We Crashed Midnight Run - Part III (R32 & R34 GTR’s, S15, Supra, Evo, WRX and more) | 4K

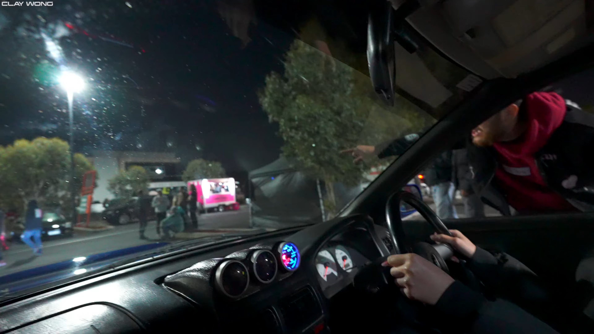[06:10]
Hey, quick, clutch, you see that white Civic right there? Right into it. just move up a little bit. Slowly.